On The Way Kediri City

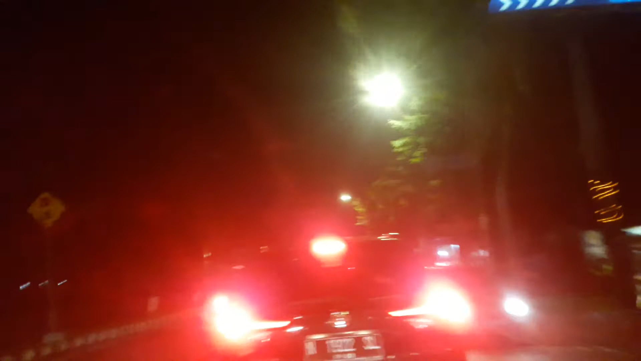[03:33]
ini seperti Paris itu namanya simpang lima teman-teman ya simpang lima kita arahnya ke timur ya gunungan juga ada ya sini ada gunung kelut itu terus air tejunnya air tejun dulu wisata religi juga untuk yang beragama ya lain itu kayak apa Bunda Maria ya posarang